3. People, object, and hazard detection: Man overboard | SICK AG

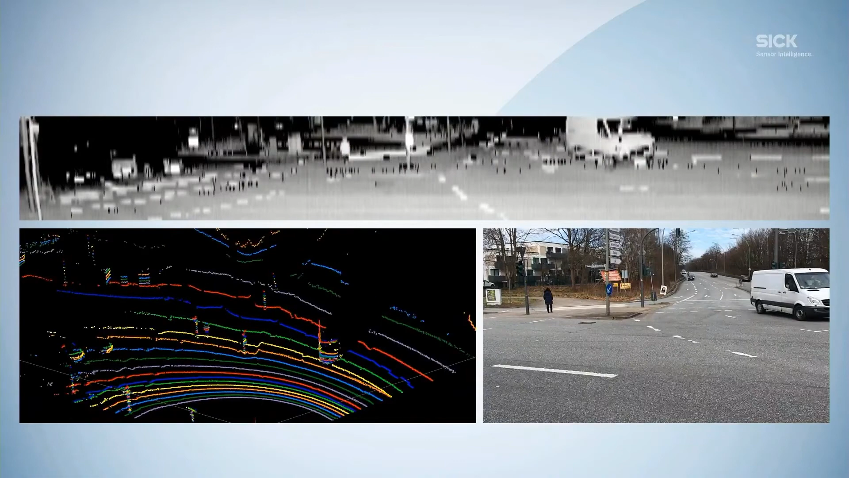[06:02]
We have qualified different SIG scanners, but as mentioned at the beginning of my presentation, the benefit of the MR6000 is that it is providing us with 24 gapless layers. The scan view on the left-hand side
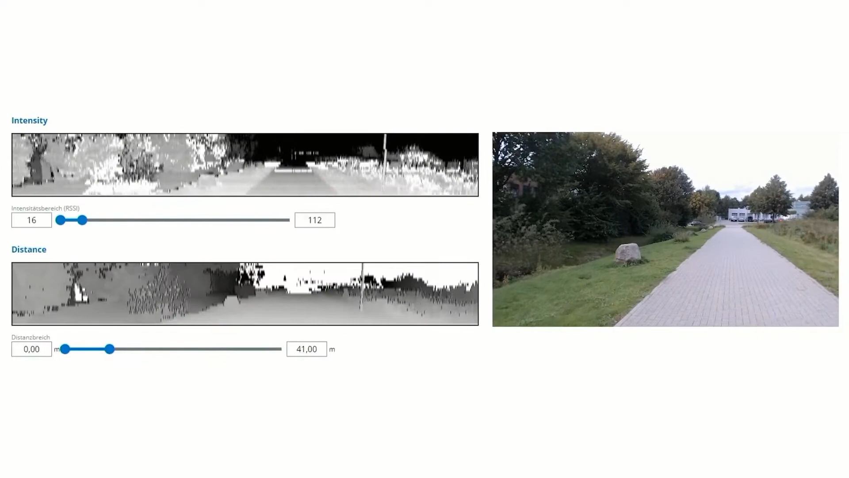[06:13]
shows the rectangular scan point based on a remission value that visualized the gapless point cloud that looks almost like a grayscale video. Isn't it impressive?
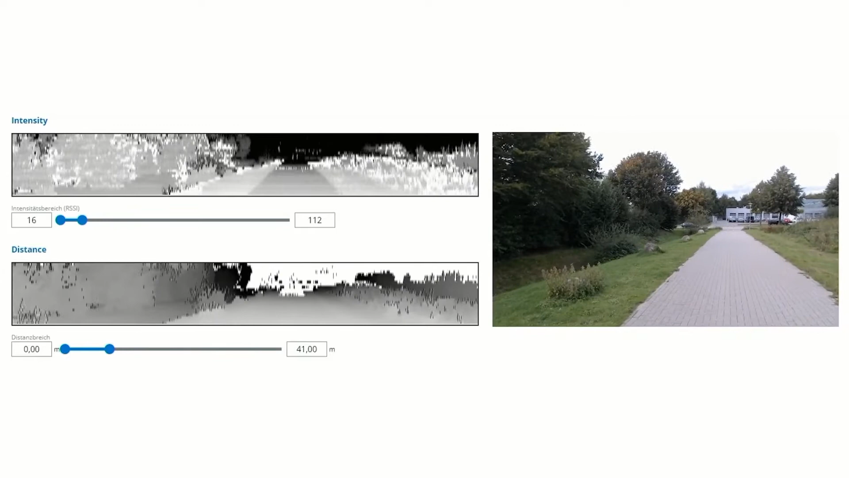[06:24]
But is it also able to capture an object within several seconds?
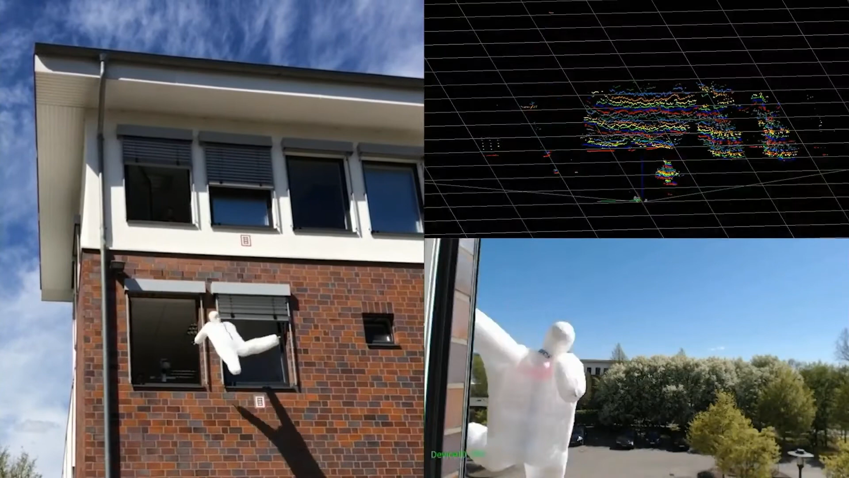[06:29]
This is why we have started to throw different items from our window at the office, boxes in different sizes, and even our first provisional dummy.
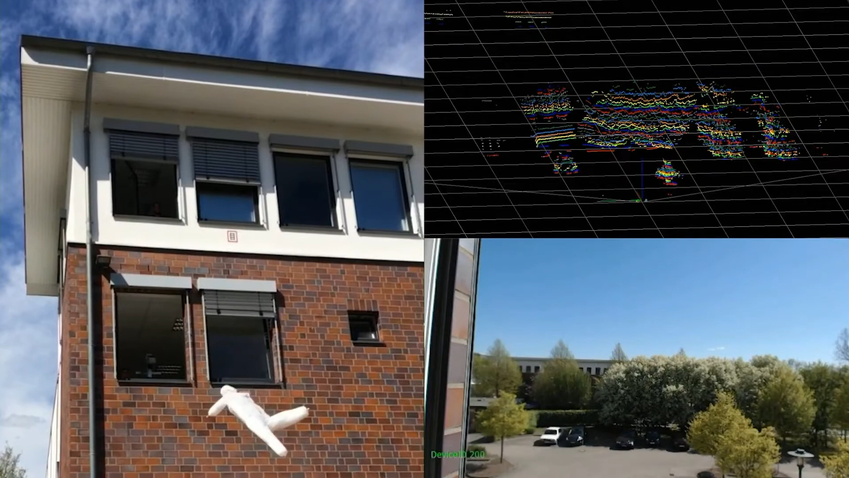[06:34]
We have seen good first results and the potential to a solution.
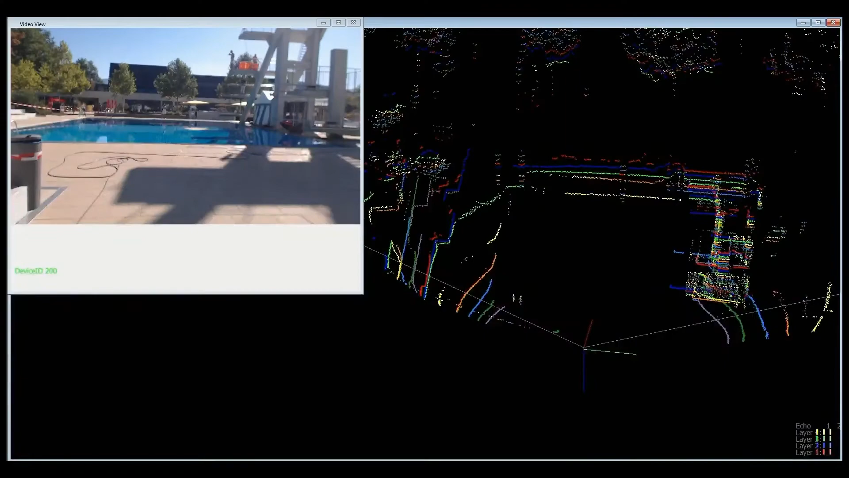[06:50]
Nine water-loving colleagues jumped from the 10, 5, and a 3-meter tower and provided the technical team with data. Different heights, jumps, and shapes were added to the database. This enabled us to optimize the algorithm further.
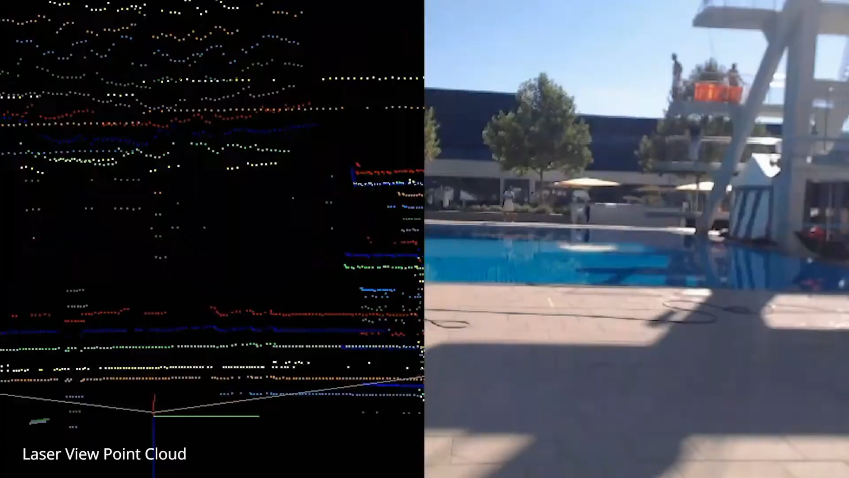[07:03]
The particular difficulty of this application is the speed of fall of the object. In a fraction of a second, it falls through the measuring planes of the sensor and has to be identified within this time. At the same time, the sensor has to mask out waves, foam, and other irrelevant objects.
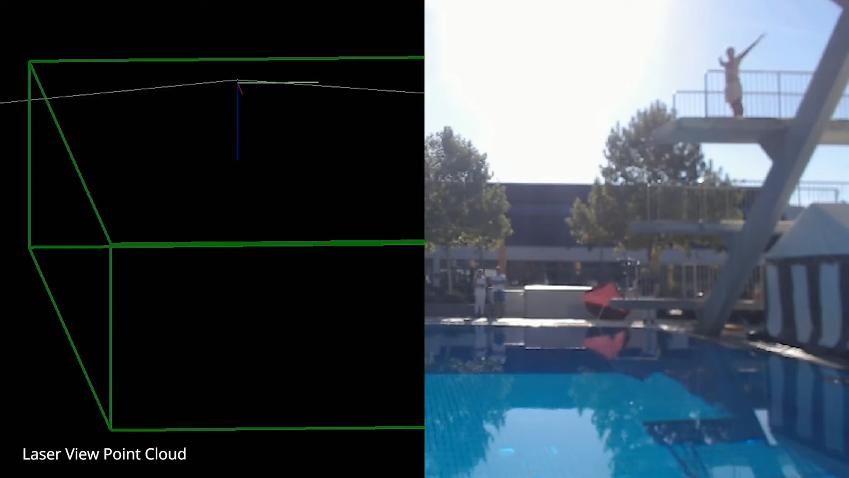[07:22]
On the other side, a lot of data is not always beneficial when it comes to process data in real time. With the background removal feature, we filter out the irrelevant background information and focus only on object data.
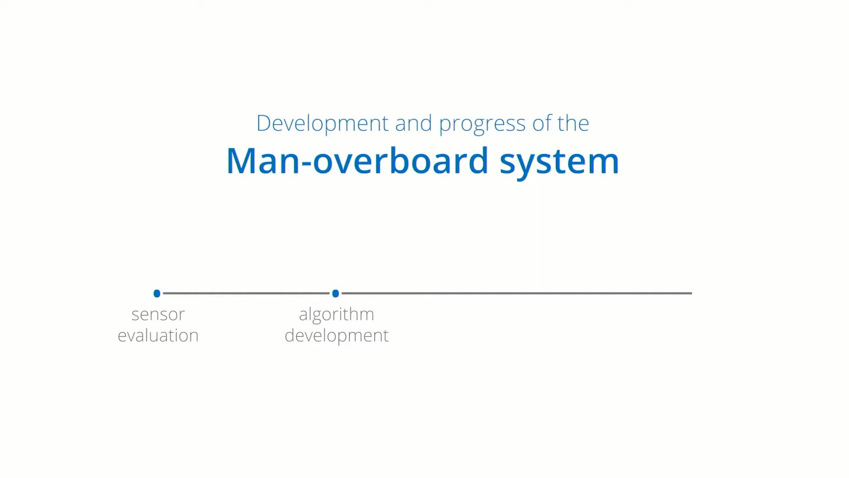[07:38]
With all the new insights and software, we were able to enter the qualification phase. The green box you can see in the video
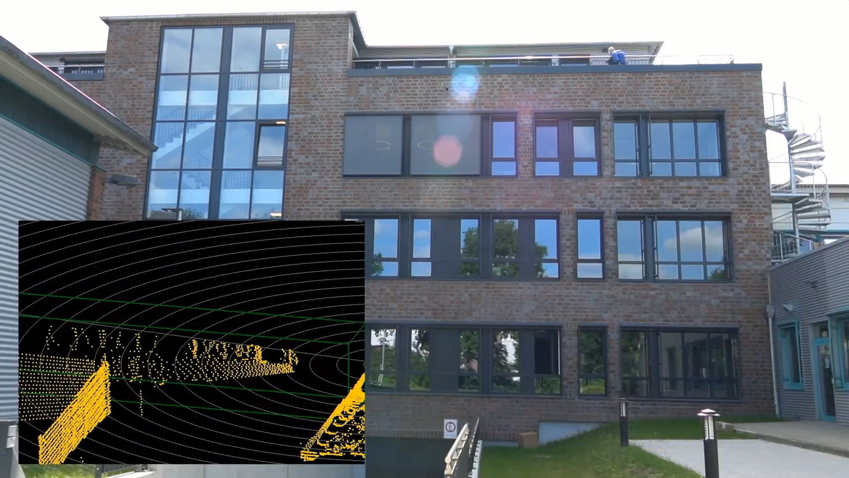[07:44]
represents the region of interest we were looking at. The yellow scan points are showing the buildings around. Again, we can see the items falling from the top into the region of interest.
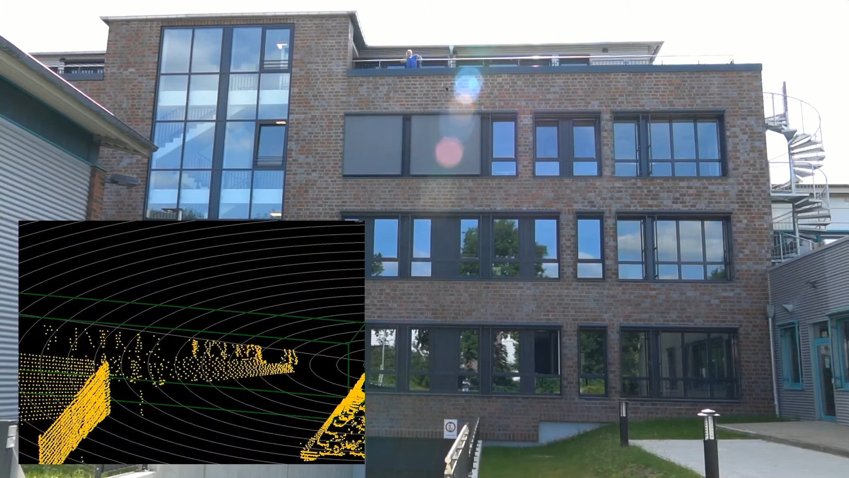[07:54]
The vector you can see on screen visualizes the trajectory, which is basically based on the speed and the direction of the falling object.
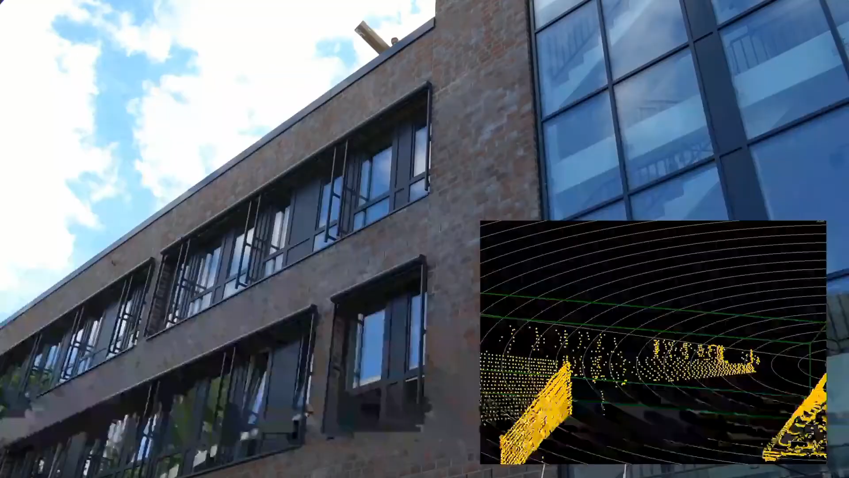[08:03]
We collected more data and it took us some time to identify persons from other items.